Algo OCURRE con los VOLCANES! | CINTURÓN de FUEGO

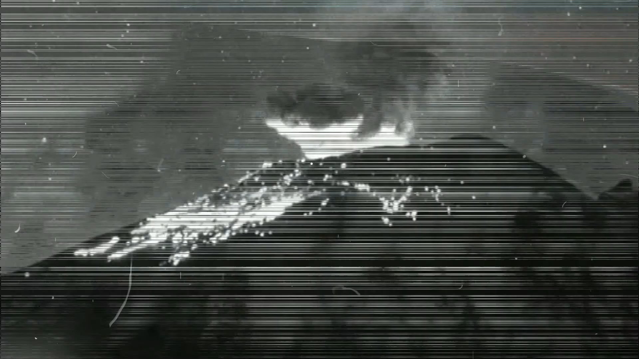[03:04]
el volcán de fuego de Guatemala y el Popocatépetl en México.
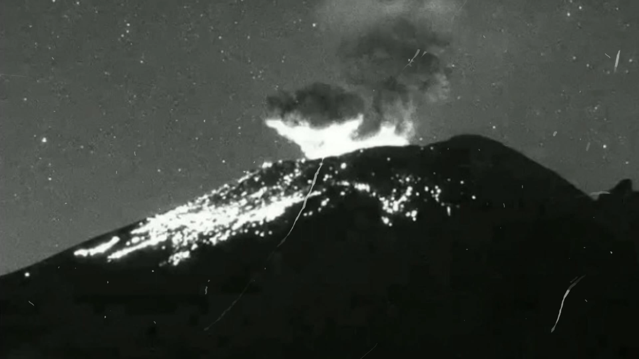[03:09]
También han registrado erupciones de manera casi simultánea,
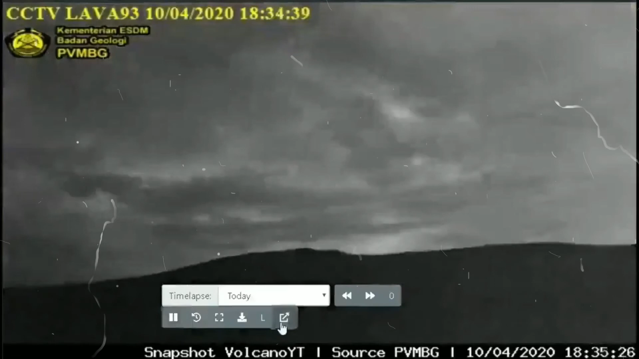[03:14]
pero ninguno al grado de implicar situaciones de peligro. Pero, ¿qué es el cinturón de fuego?